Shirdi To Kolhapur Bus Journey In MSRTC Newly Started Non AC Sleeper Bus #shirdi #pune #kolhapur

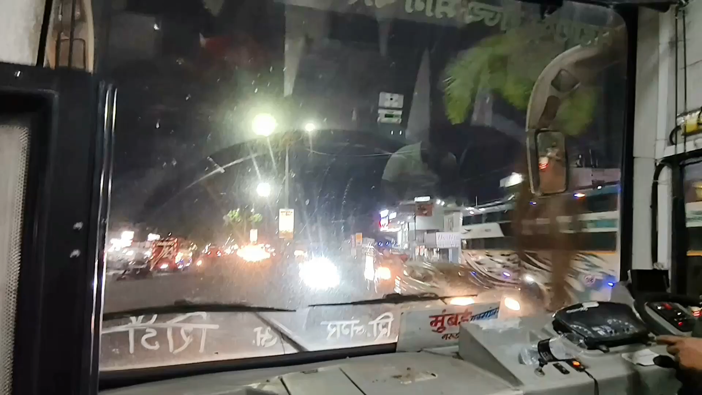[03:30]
And now friends, exact at 7 PM we are departed from Shirdi bus stand and now heading towards
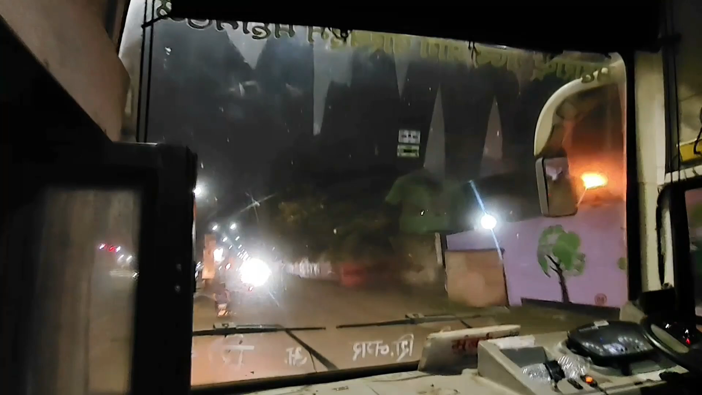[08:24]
And now soon we are reaching Tarakpur bus stand.
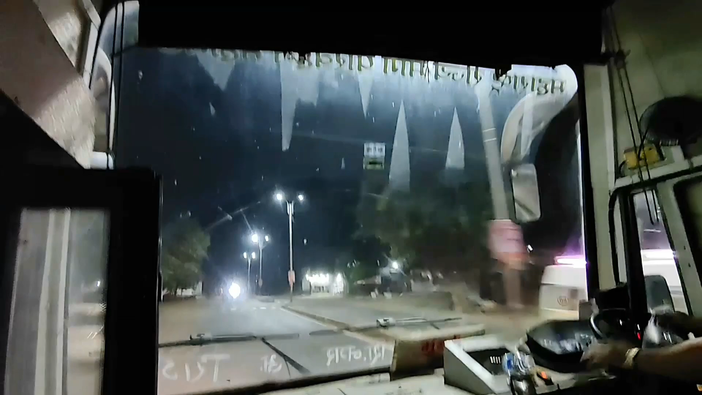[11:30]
And now we have reached Supa.
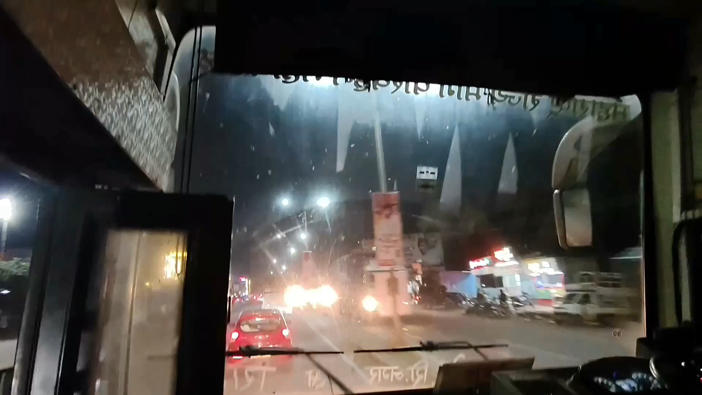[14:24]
तो दोस्तों नाउ वी हैव एंटर्ड पुणे एंड हेडिंग टुवर्ड्स शिवाजीनगर स्वार गेट।
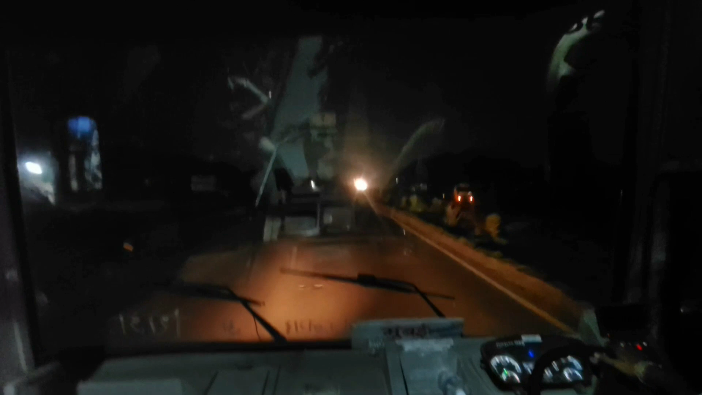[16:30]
तो अभी हम उड़ गए एंड नाउ वी आर हेडिंग टुवर्ड्स कोल्हापुर।
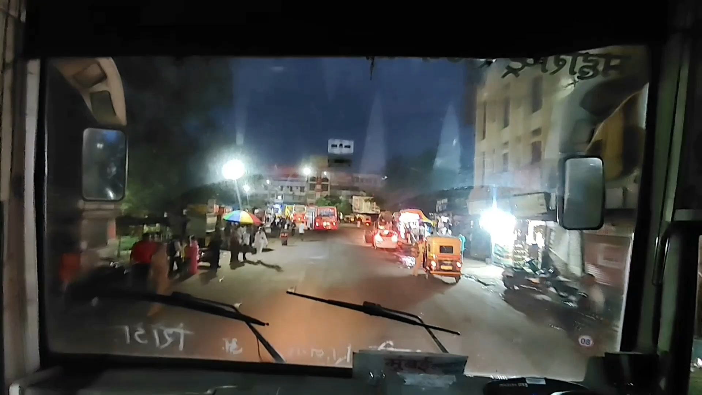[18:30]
And now friends we are entering Kolhapur CBS bus stand, our last destination।